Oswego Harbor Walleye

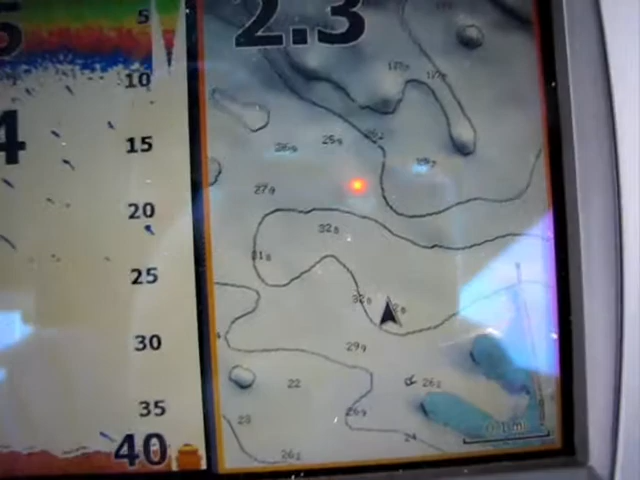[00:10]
We had a good walleye bite last night, and we came out figuring that we would try and troll up some browns. And we kept hitting browns last night in the dark. And what we found was they were coming off and hitting all of these shaded areas and these
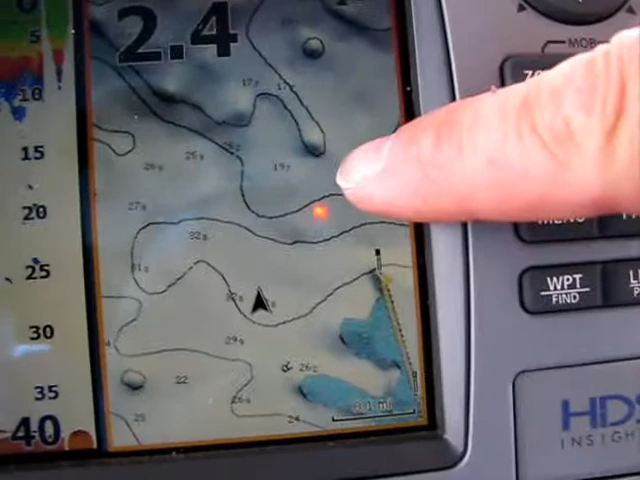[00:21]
points and fingers that our Platinum Plus and the Navionics Platinum Plus chart shows you.
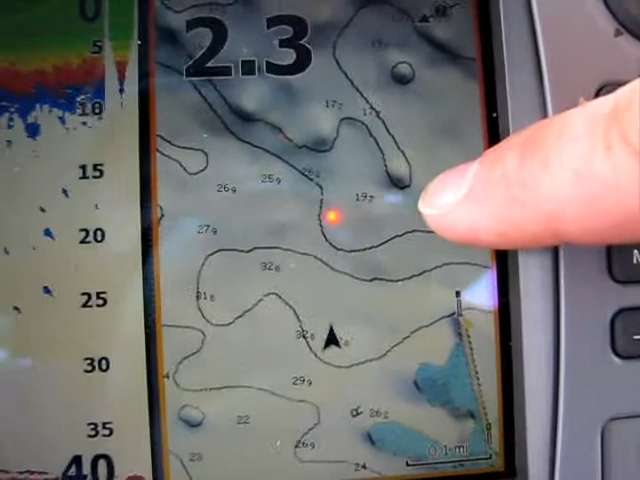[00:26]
As you can see, these are all our fish 20 feet down. Probably some of those are trout. Some are probably a mixed bag or whatever. And then we also used the fishing chip.
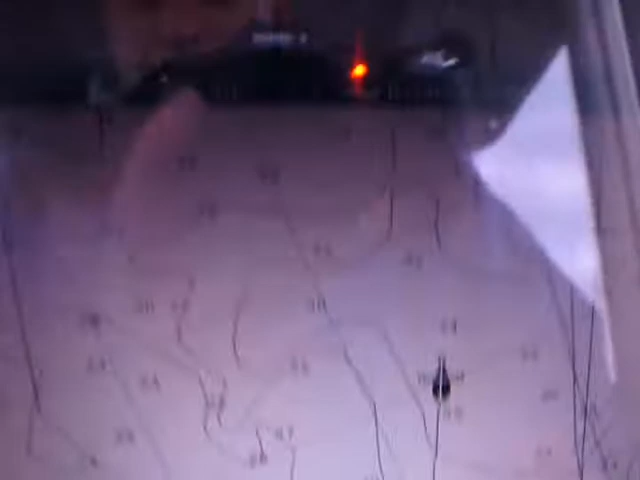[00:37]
Over here I'm using the fishing chip on my Raymarine so I can find neck down areas and places where current is going to push bait.
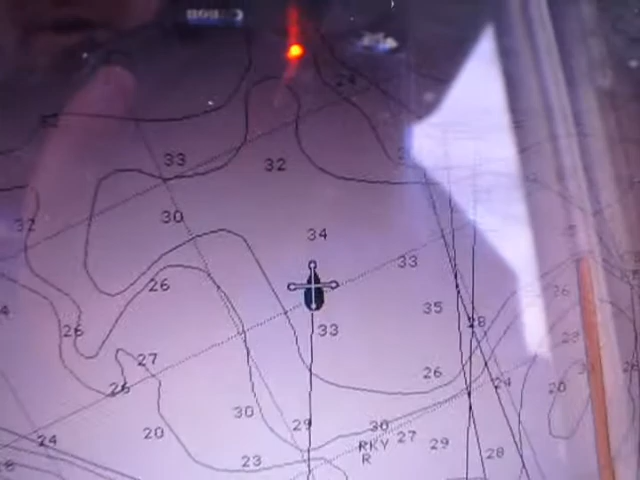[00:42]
So this is pretty much the standard practice out here, the trolling. Last night when we were fishing with the walleye, again, we found that when we had shaded areas, that's where our hits came from.
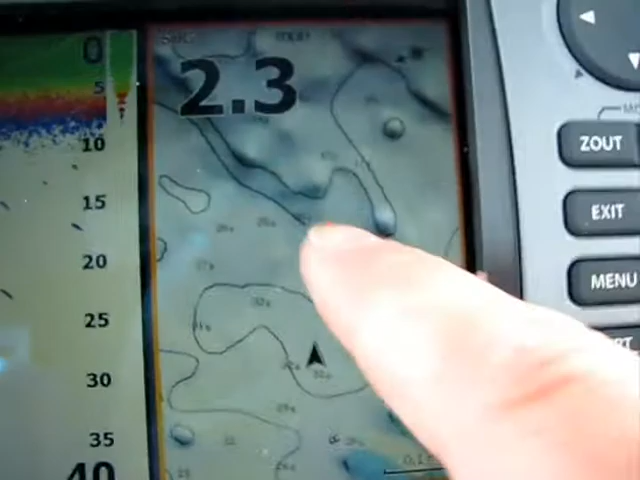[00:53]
Now what's unique about our Platinum Plus product is
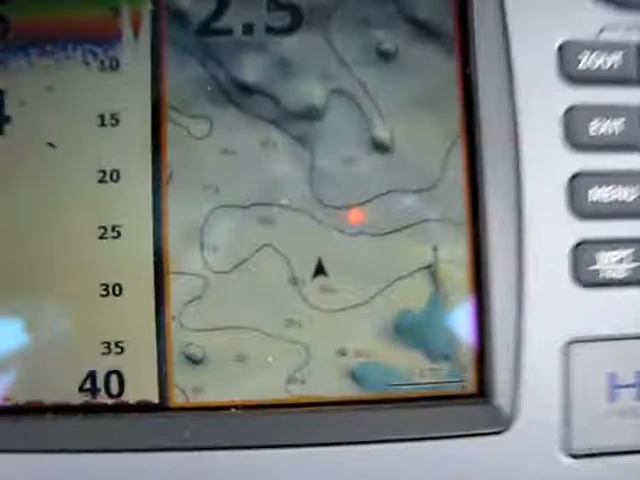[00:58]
that you can get enhanced features with shading and get some really good satellite imagery.
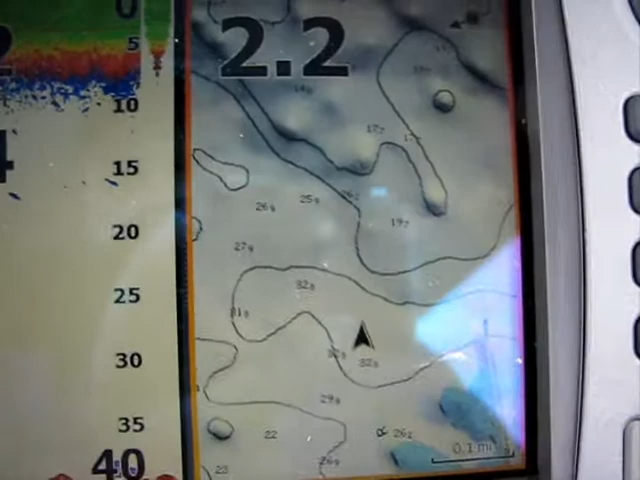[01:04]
I'm going to show you what this would look like if you had an embedded chart with Lowrance.